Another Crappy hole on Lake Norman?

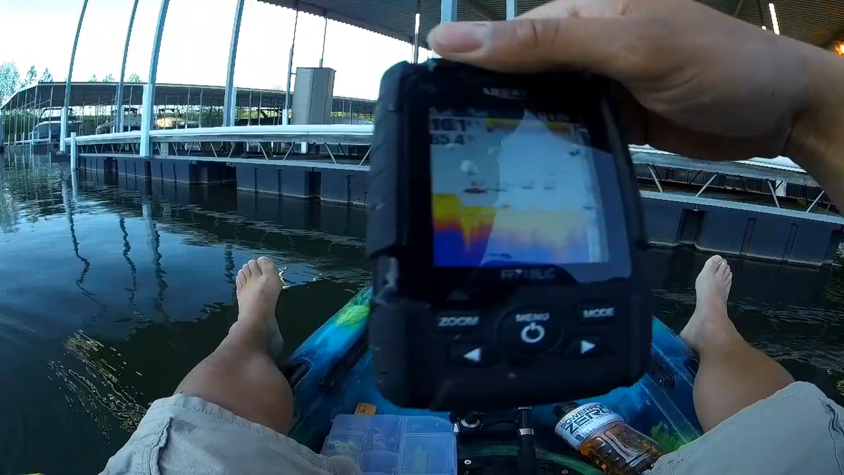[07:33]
I'm marking fish on my lucky, so hopefully them are crappies.